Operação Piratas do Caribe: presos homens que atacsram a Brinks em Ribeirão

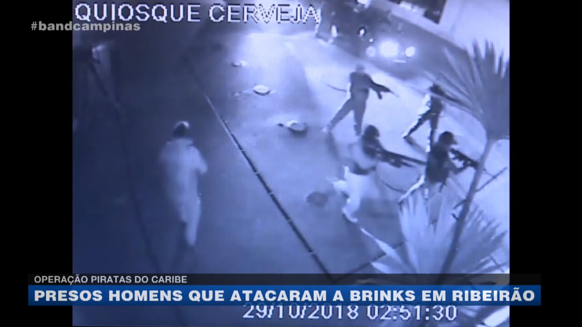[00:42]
O alvo, integrantes de uma quadrilha responsável pelo ataque cinematográfico a uma empresa de valores em Ribeirão Preto, em outubro de 2018.